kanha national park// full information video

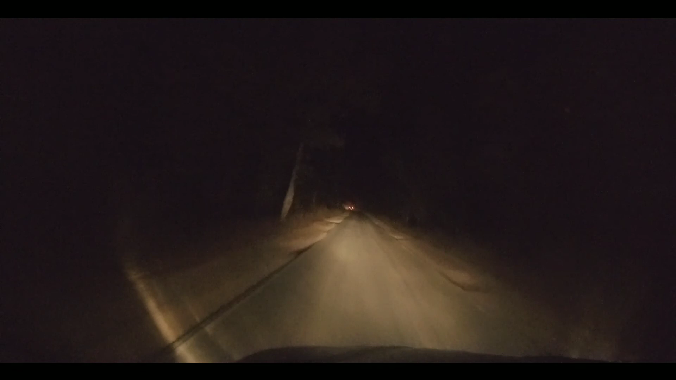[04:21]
তো আমরা এখন যাচ্ছি জঙ্গলের মধ্যে দিয়ে আমাদের হোমস্টে। তোমরা দেখতে পাচ্ছ কতটা অন্ধকার রাস্তা, একটা দারুণ অ্যাটমসফিয়ার তৈরি হয়েছে রাতের অন্ধকারে।